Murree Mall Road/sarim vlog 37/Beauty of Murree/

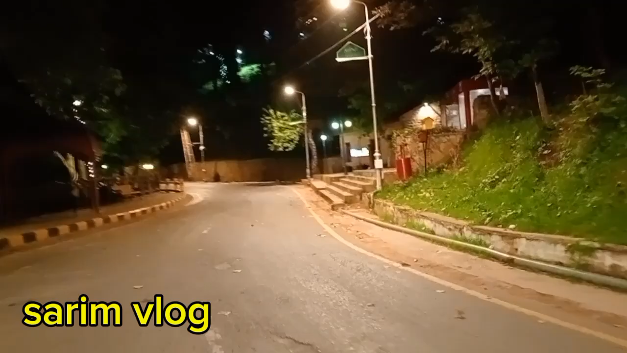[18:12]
मार रोड थोड़ा सा क्रॉस किया तो आगे कैंट एरिया जो है ये सारा बड़ा सुनसान सा है।